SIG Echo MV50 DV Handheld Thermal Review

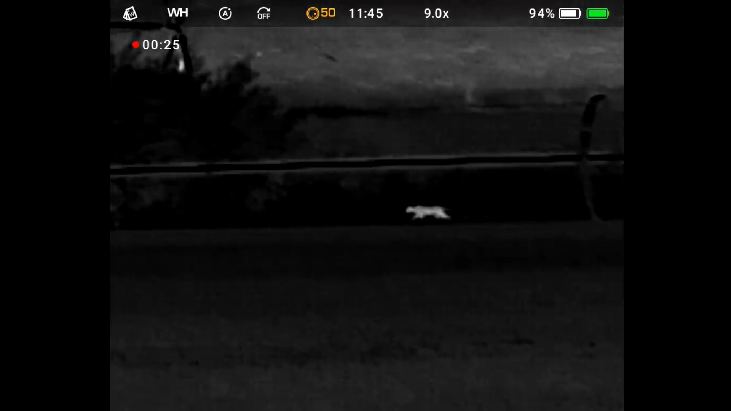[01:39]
So, say whatever you want to about SIG right now, have at. But, they have the best warranty when it comes to electronics.
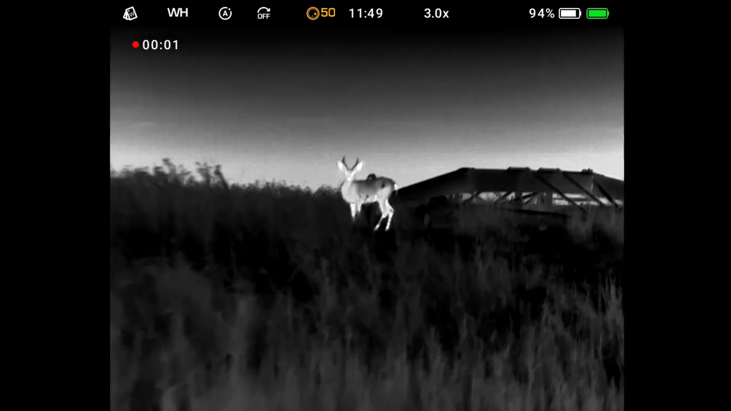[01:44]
So, here's the deal with this. This is a special thermal in that it has two different objectives in it.
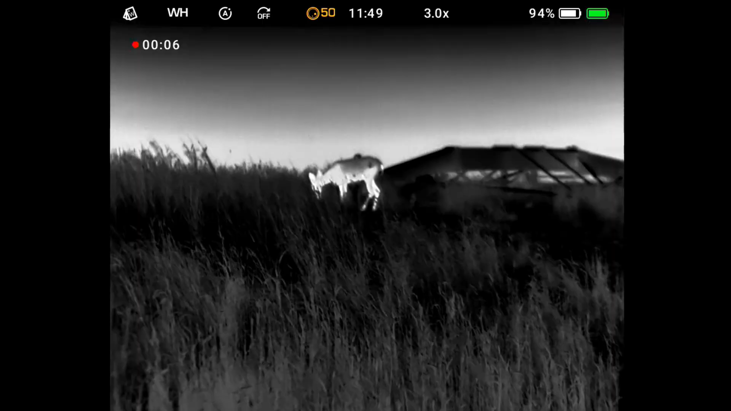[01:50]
So, dual view means right here we have a ring. And you can think of it as a magnification ring. You can think of this as the closest thing there is to optical zoom in a thermal.
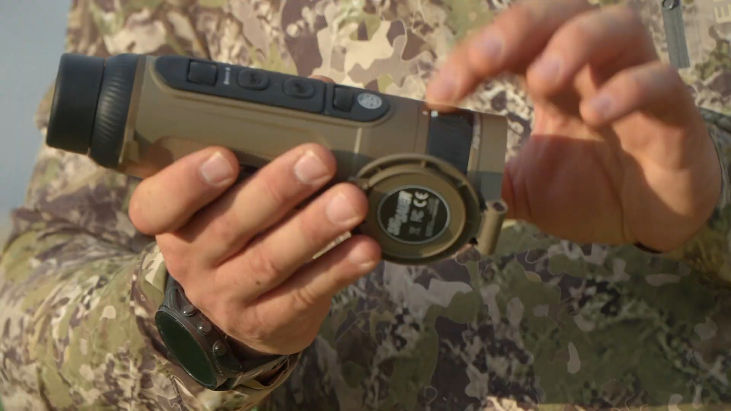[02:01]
But you can actually change the objective diameter here. So, you can go from,
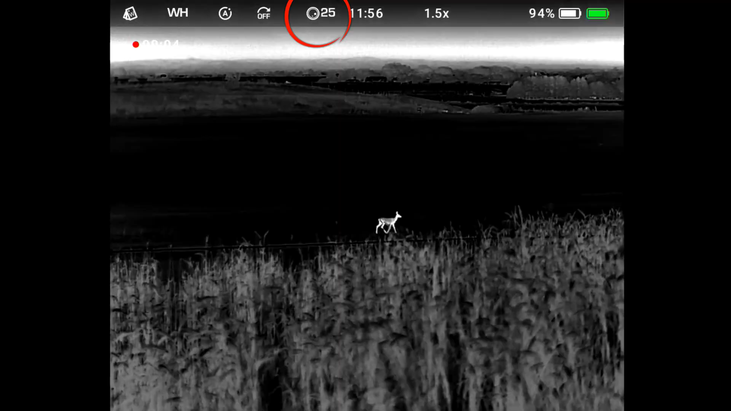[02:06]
I believe it's like 8.7 up to 17.1 degrees. So, very wide angle on 25.
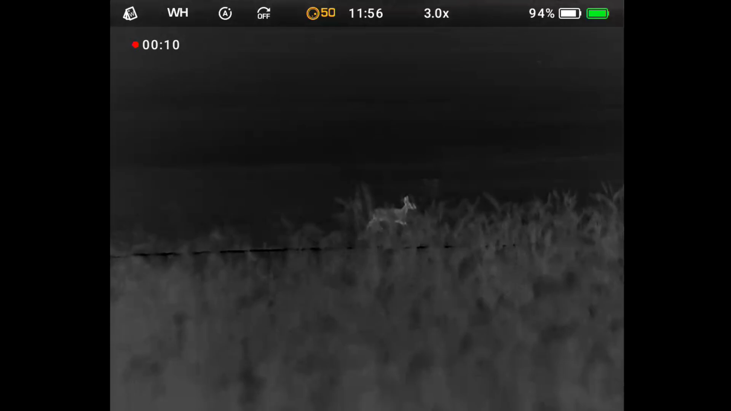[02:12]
And you spin this knob and you go to 50mm objective where you're using the full germanium lens.
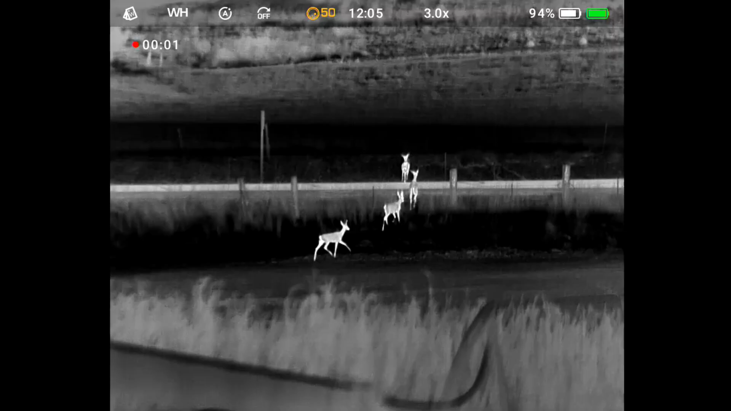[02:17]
And it's a much tighter field of view, but you're zoomed in much closer.
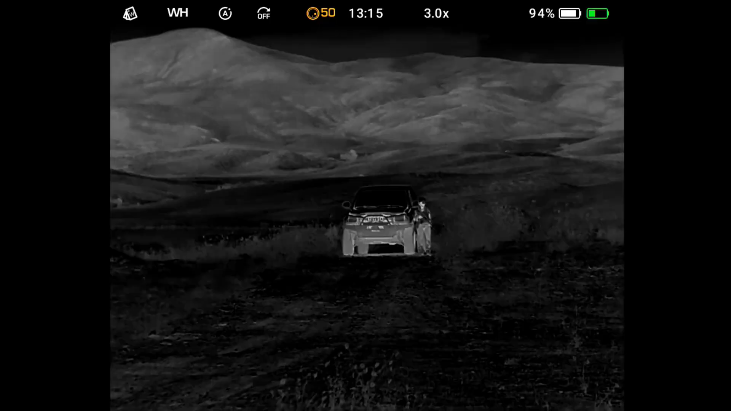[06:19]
It's a 640 sensor, which has been considered the standard. It is a net 20 milikelvin, which is the sensitivity of the sensor. So, that's how much detail you're going to see in the difference at distance. That's, and net 20 is fantastic. That's really good. It's 50 hertz. That's how fast it refreshes.
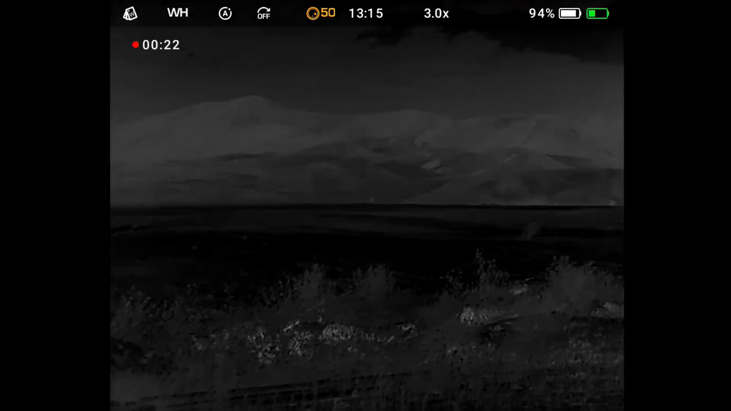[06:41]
So, as you pan, it's not going to stutter and be a problem, or if things move, you're not going to see it lag.
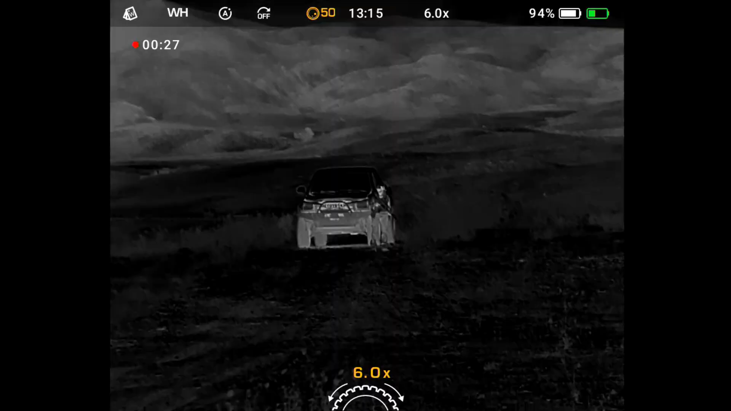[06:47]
So, that's a good feature.
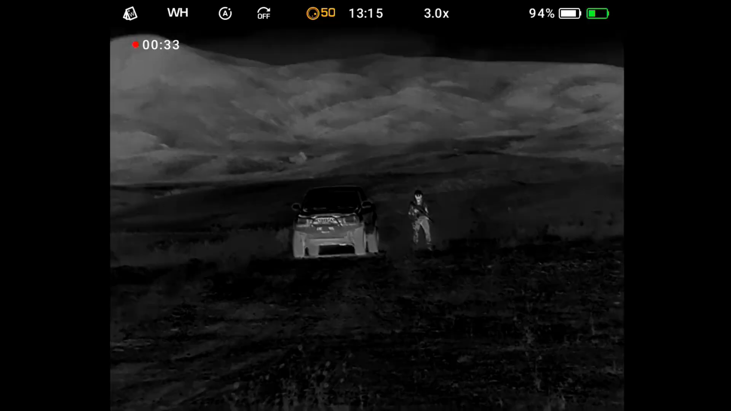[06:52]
It is 12 micron, which is considered the standard now in high-end stuff. So, 12 micron, 640, net 20 milkelvin. Those are the basic features.
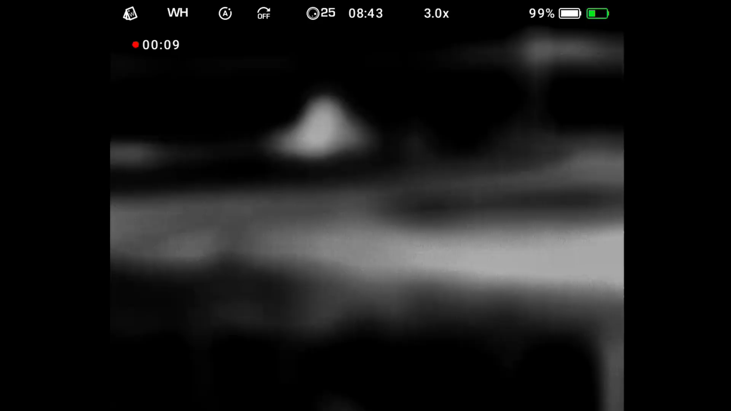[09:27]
We're going to crank this back down to 25 so you can see the difference. So, up in the top of the screen, we have 25. You can see that it's on white hot.
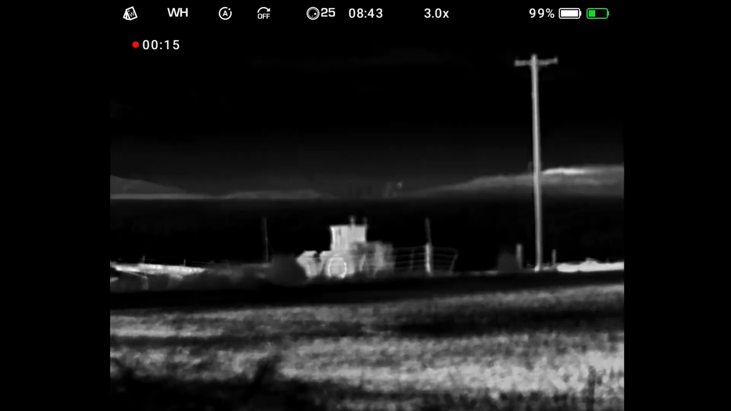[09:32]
It's recording. It's on three power right now, and it shouldn't be. It should be on one and a half.
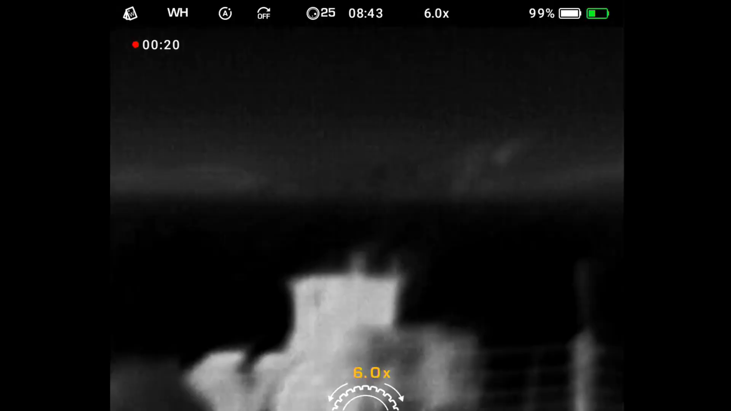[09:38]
So, let's turn. We've got the digital zoom on is what the problem is. Okay, there we go. Now, we're on one and a half, and we're not in focus.
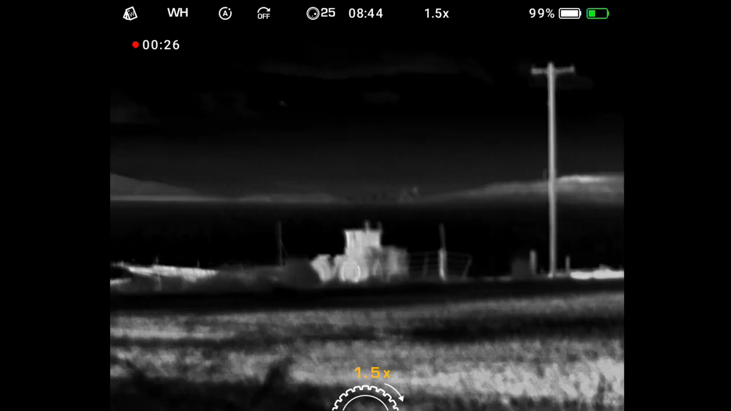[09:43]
Okay, so here we go. Now, we're in focus.
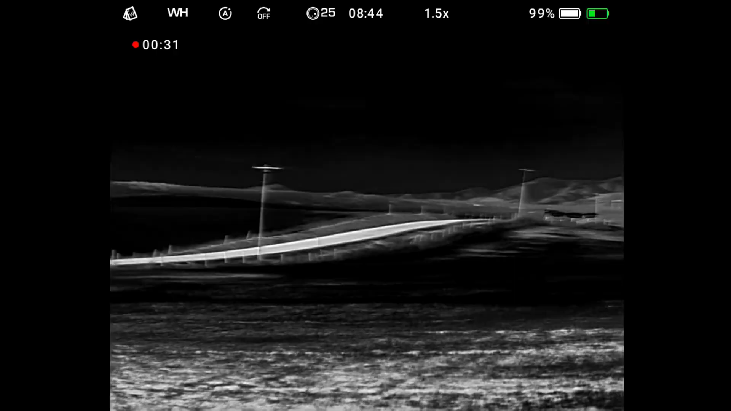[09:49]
We're on one and a half power, and I just want to scan across here and show you the field of view.
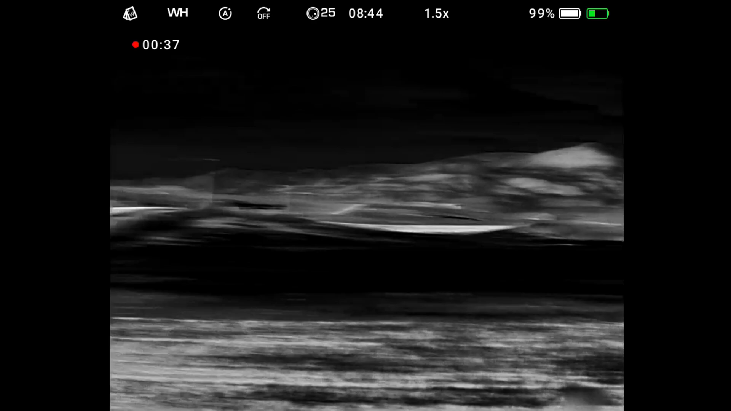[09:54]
So, hopefully, you can kind of get a feel for what the field of view is on one and a half power. I'm going to reach up and rotate the objective over
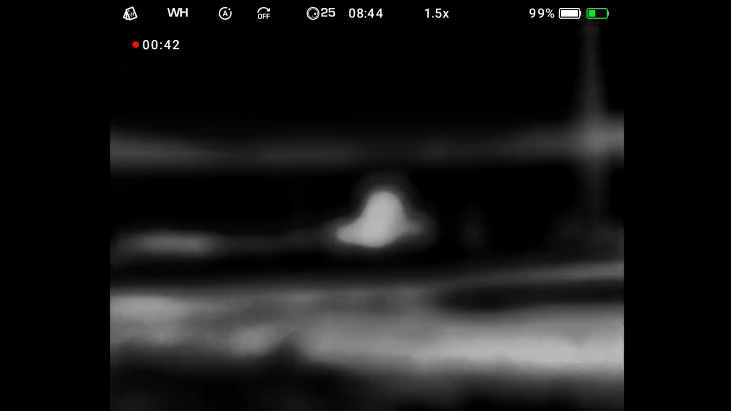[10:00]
to the 50, and as you can see, we're actually still in focus.
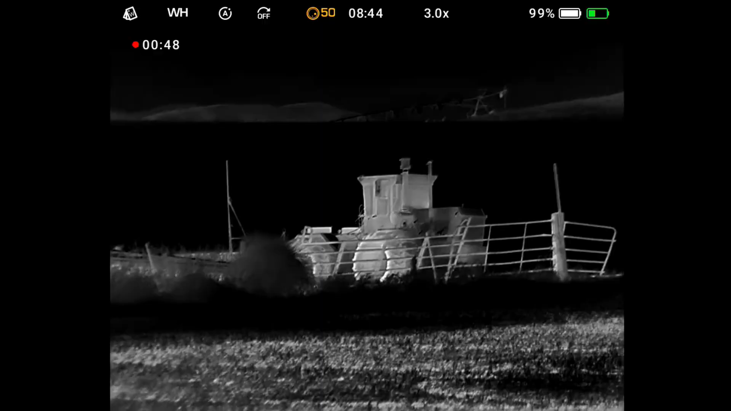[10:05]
So, I'm not going to mess with the focus wheel, but now we're on 50, and you can see how much more zoomed in we are, and as I pan across here,
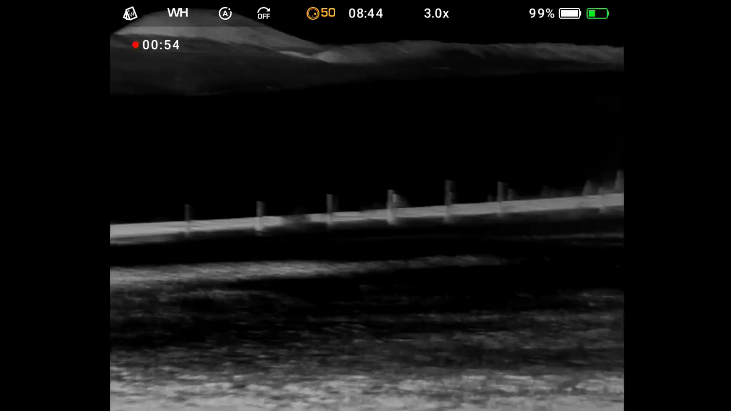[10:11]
there's a lot more shake, and you see a lot less of the field.
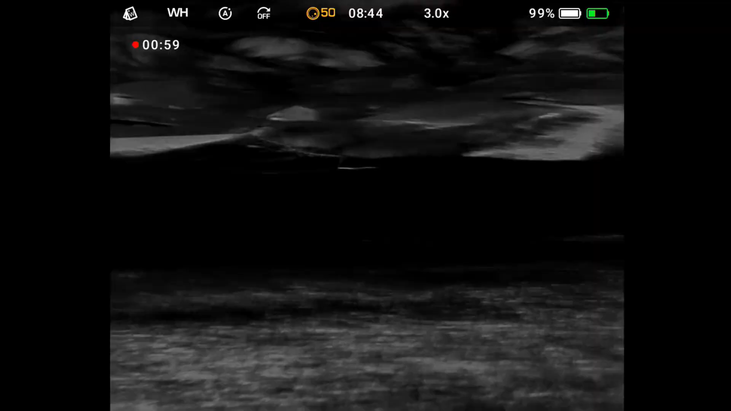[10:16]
So, not better for just checking stuff out, in my opinion.
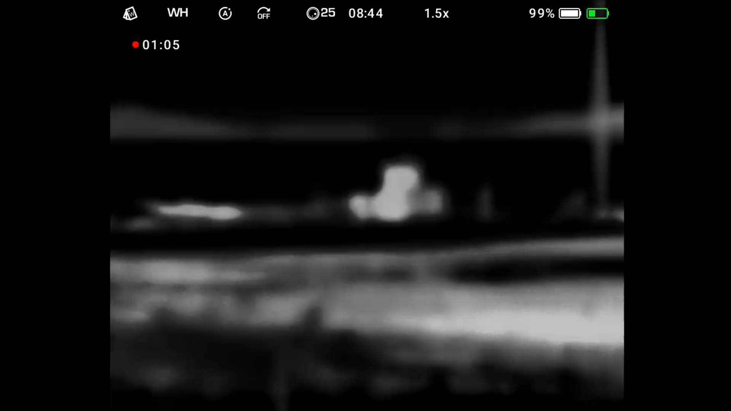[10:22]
We're going to go back to the 25. Okay, so now that we're on 25, let's hit the quick menu just once.
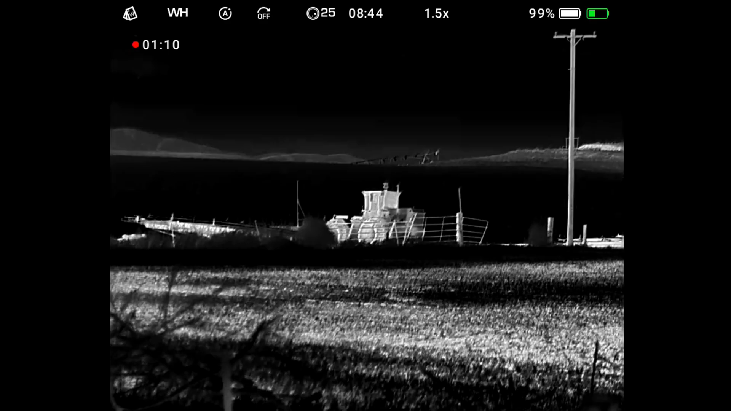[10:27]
So, I'm going to push the zoom wheel, just a quick push, and as you can see, this is the quick menu.
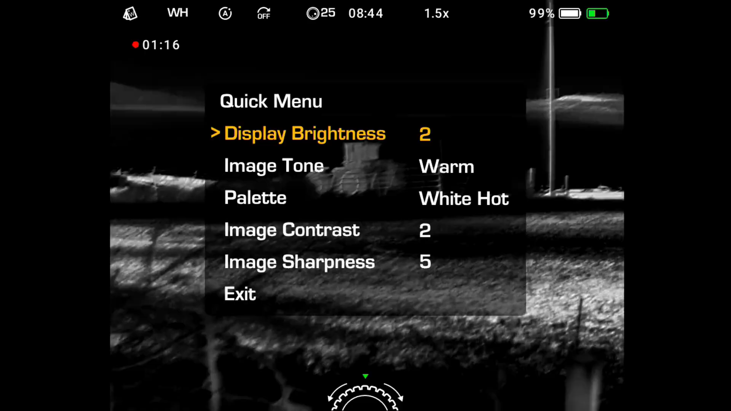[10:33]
It tells us that. The display brightness is currently at 2, and it just appeared on me. Image tone is warm, so we can turn that to a colder if we want. You can see the difference there. I don't like that.
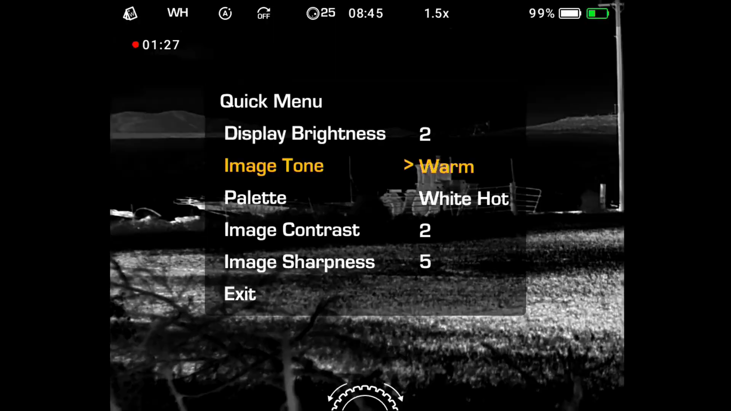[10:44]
I like it on warm, personally. They're pallets. We've got white hot, and I'm going to switch through these.
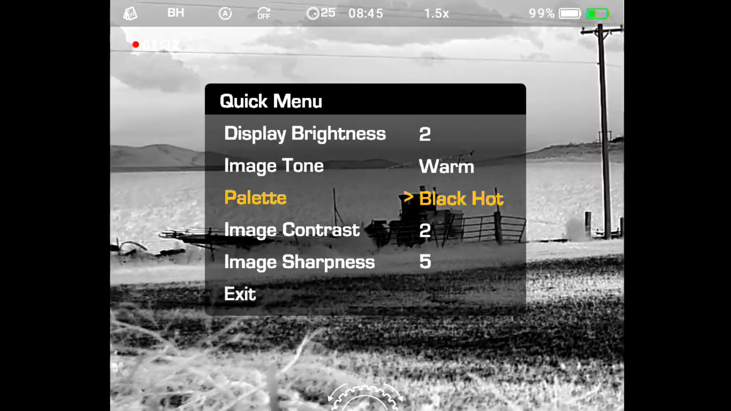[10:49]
Black hot, sepia, red hot, rainbow, arctic, iron, red alert, and white hot.
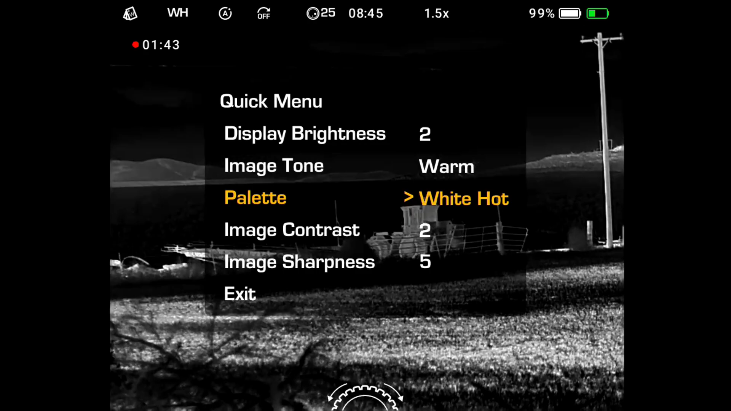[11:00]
And I'm just going to be honest, I mostly use white hot on everything. Image contrast is set at 2, image sharpness is set at 5, and I can exit, and that's the quick menu. If I want to do the longer menu, I hold the button down longer.
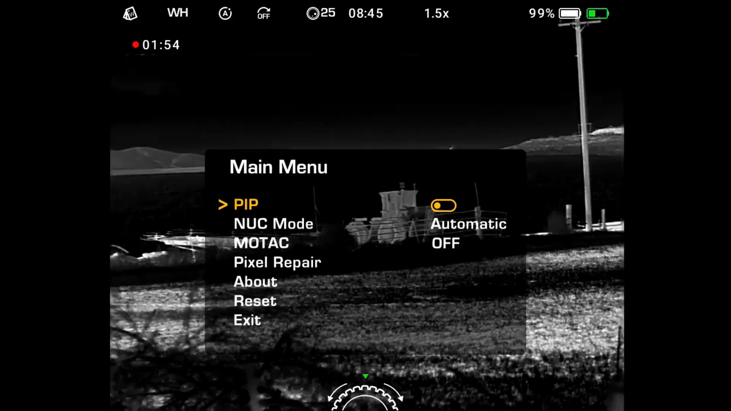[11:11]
It gives me the main menu. So I can do a picture-in-picture, which gives me the little box at the top, zoomed in. I'm going to turn that back off. Nuke mode is set to automatic.
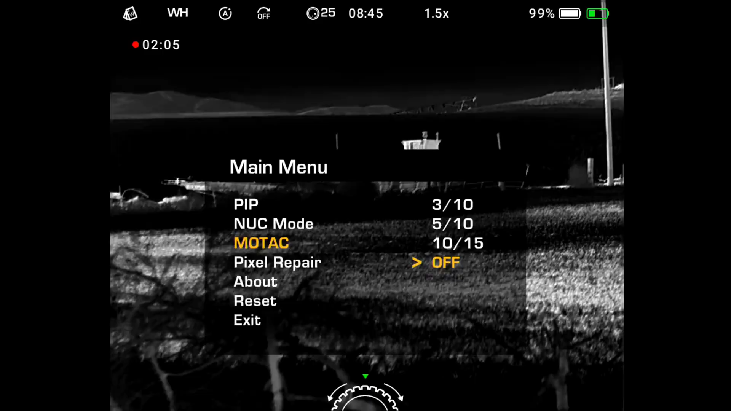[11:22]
MoTAC is the motion activated, and that gives me some options for time. I'm going to just leave that off. Pixel repair. About. Reset and exit. So that's the main menu right there.
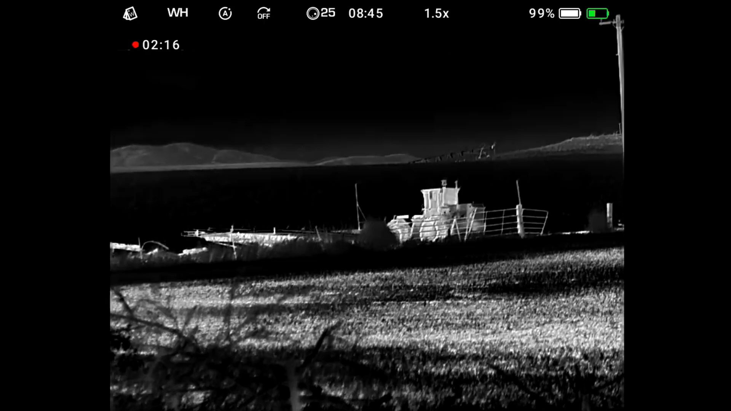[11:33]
So there you go. That's how it works. It's pretty simple to use. You literally push this button down, either short press it or long press it, and then scroll and press it again.